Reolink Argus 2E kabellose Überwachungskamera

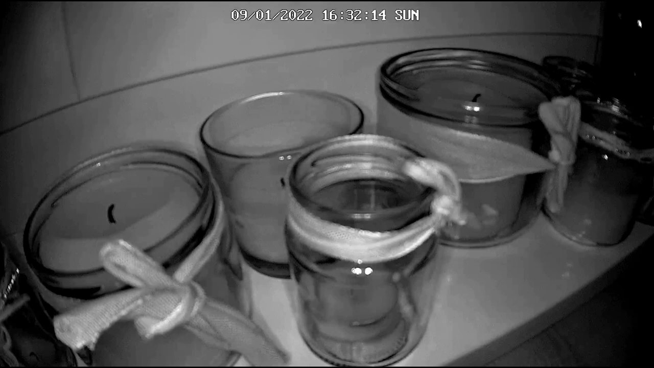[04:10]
Man bekommt dann diese typischen Schwarz-Weiß-Aufnahmen, aber auf denen ist auch noch viel zu erkennen. Kommen wir jetzt aber zu den Nachteilen. Habe ich vorhin schon angesprochen, die Kamera hat eine sehr aggressive Videokompression.
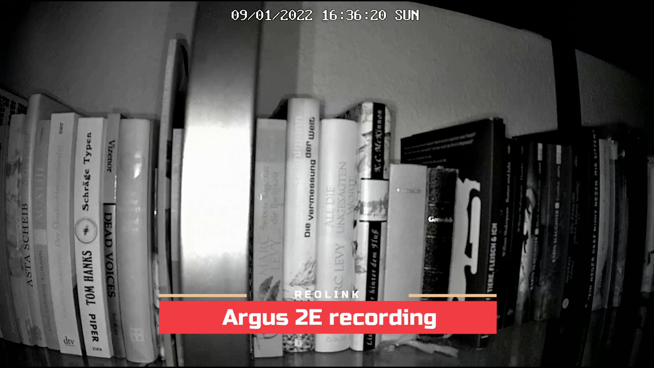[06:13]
also so richtig viel Spaß hat die App nicht gemacht. Es gibt auch insgesamt Probleme bei der Videoqualität. Wenn ich nämlich jetzt hier einfach auf Aufzeichnen klicke in der App, dann wird über das Netzwerk aufgezeichnet. Das heißt, der Stream, der bei mir am Smartphone ankommt, der wird aufgenommen.
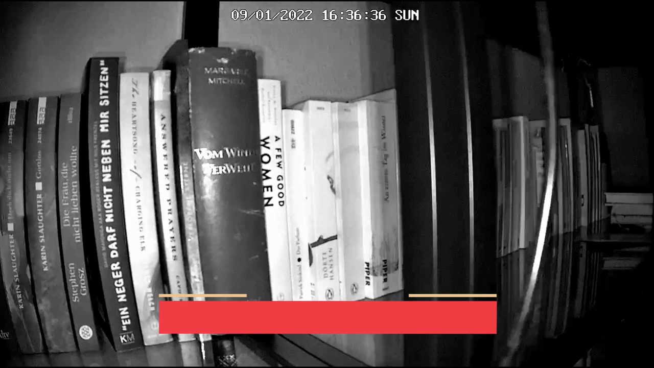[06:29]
Und alles, was hier über das Netzwerk geht, ich bin mir nicht sicher, ob das dann nochmal extra komprimiert wird, aber die Qualität ist sowieso nicht besonders gut.